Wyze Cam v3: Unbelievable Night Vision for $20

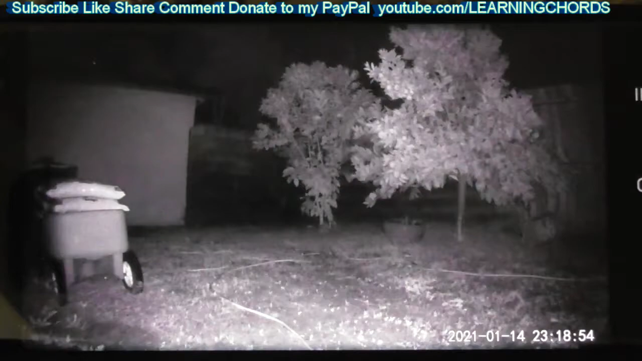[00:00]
This is night vision on version 2. V2 the old wise cam. I am looking at the cell phone. I'm going to try to put this on the video directly from the SD card later but I don't know if that's going to work. So I'm looking at the cell phone right now. This is the V2 looking at a backyard. Pitch black, 1120 at night. We're looking at an orange tree, a grapefruit tree, a wagon with some dirt in a bag.
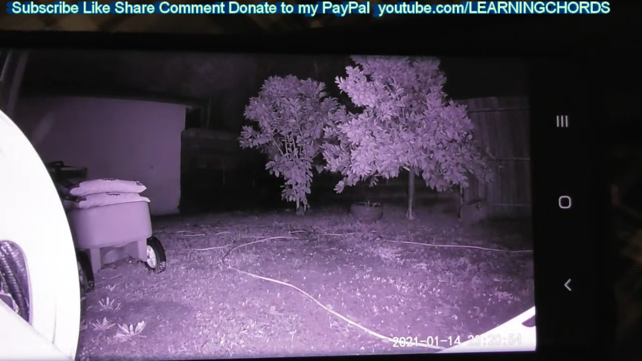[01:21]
Maybe a little bit brighter. And this is kind of, both cameras are within about a foot of each other. So I don't know how much one camera is picking up the IR light of the other camera. I guess I could shut one IR light off on the camera and check it out and really figure that out. But I don't really care right now. So we're looking at the V3. We're looking at the two trees again. A little bit different angle.
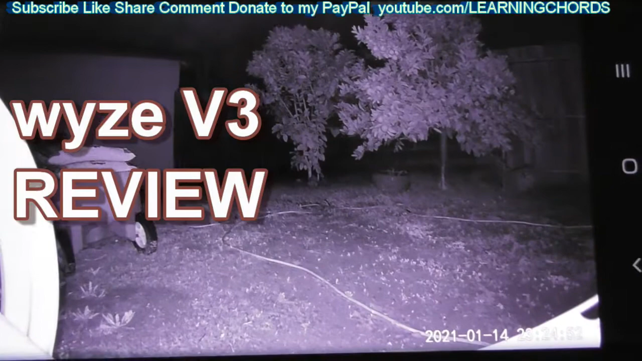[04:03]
So it's not going to be as good as if you were looking directly at the video from the SD card. Let's go over here and let's zoom in. Let's zoom in and drop down now. Look at this.
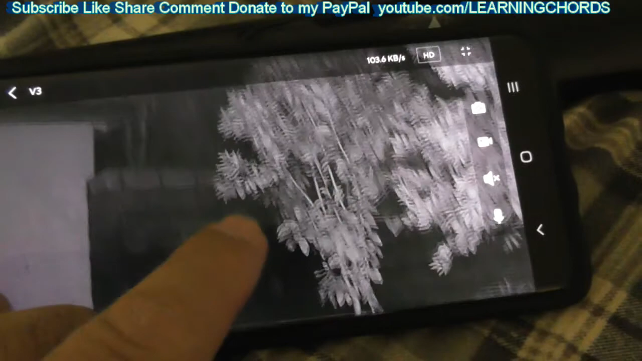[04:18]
This is the V3. There's the tree over there. You can see the garage. You can see that stuff.
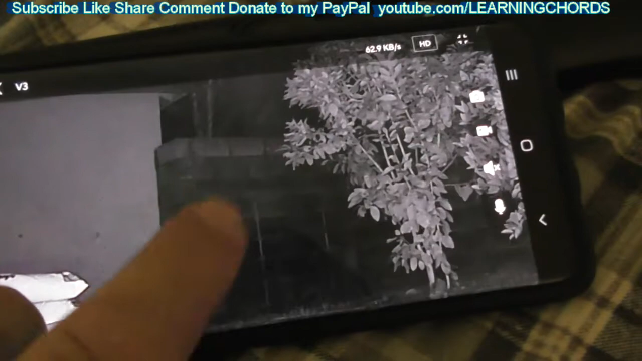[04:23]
The lines I was talking about on the concrete.
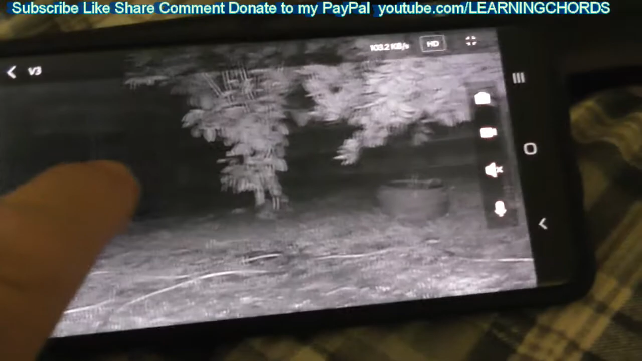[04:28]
And you can see the plant and the tree. The orange. The fence.
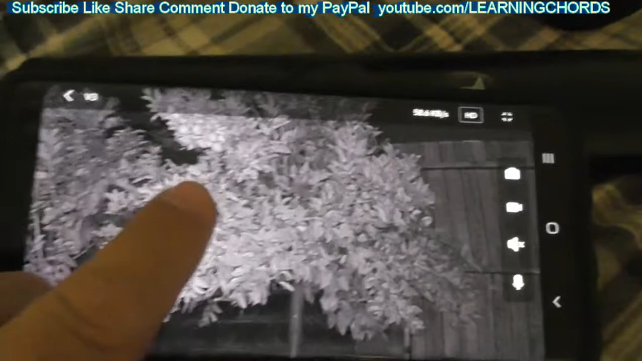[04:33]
Now I'm going to show you the part that just is unbelievable. Absolutely unbelievable.
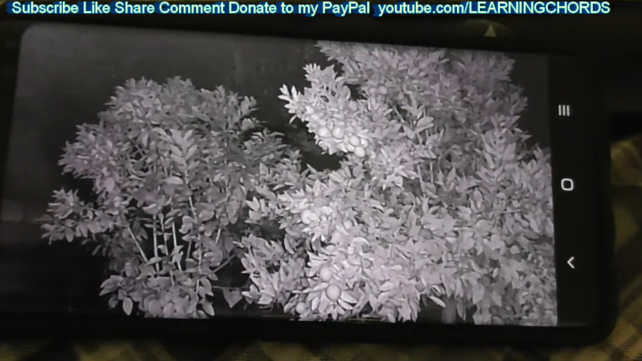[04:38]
I'm going to turn off night vision. Or whatever they call it. And I'm going to put on the, I don't know what the name they're using,
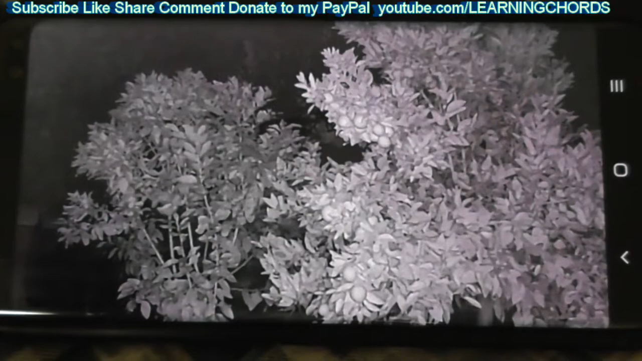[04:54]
Look at this thing. I just, I'm shocked. I'm absolutely shocked that they're able to do this. Look, you can see the time over there.
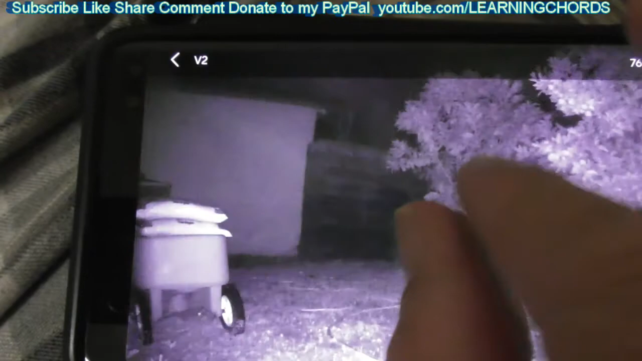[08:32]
You can see the wagon, can we see, can we see the name? So the V2 is not bad but it's definitely no comparison to the V3. And what I'm going to do one last time, I'm going to turn off the V2 IR lights. I'll just turn off the camera and we're going to go to the V3 and see what we get.
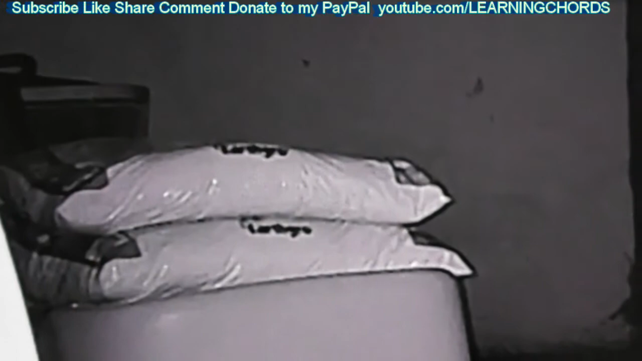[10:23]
And finally, I'm not sure that I'm going to pull out the SD cards and mess with this. Because most of us aren't going to be pulling out SD cards. We're just going to look at our cell phone. This is the V3 again with the IR lights on from the V3 and the IR lights on from the V2 which is right next to it. So what this tells me is that the V3 has a much better, obviously, much better picture, much better night vision.